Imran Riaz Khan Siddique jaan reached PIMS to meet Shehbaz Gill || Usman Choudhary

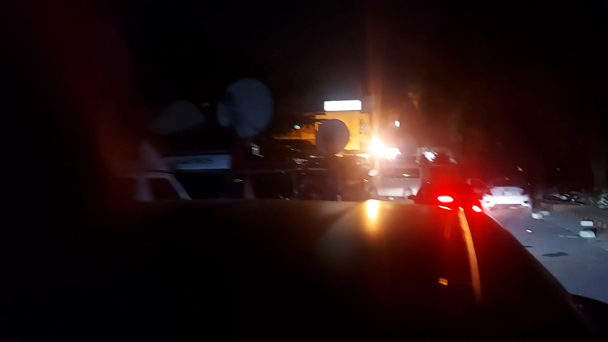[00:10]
ये आप देख सकते हैं कि मीडिया की गाड़ियाँ भी मौजूद हैं। थोड़ी देर पहले इत्तला मिली थी कि शहबाज़ गिल को डिस्चार्ज करके इस्लामाबाद पुलिस के हवाले किया जाएगा।